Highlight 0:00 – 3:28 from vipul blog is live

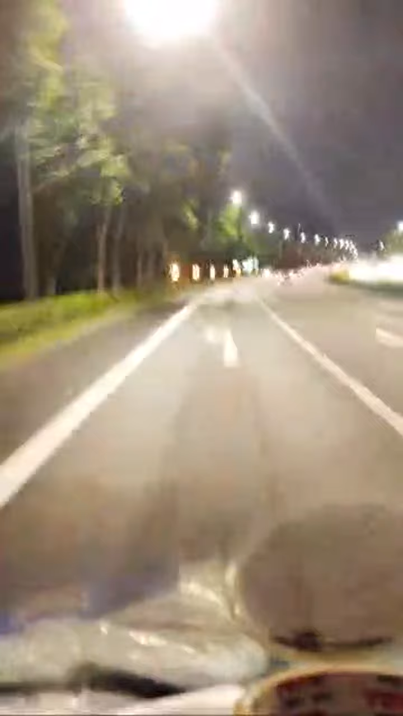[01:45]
Hidden camera, you know, in this lane. Speed limit camera, see? Reduce speed now.